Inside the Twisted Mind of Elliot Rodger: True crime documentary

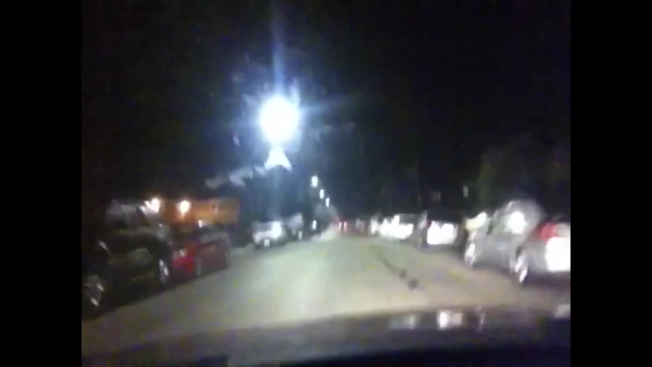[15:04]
Here we are. It's still only 10 p.m., so it's not very active yet. It usually gets active at around 10.30. And look, that's the house I got beat up at when I walked in on a party.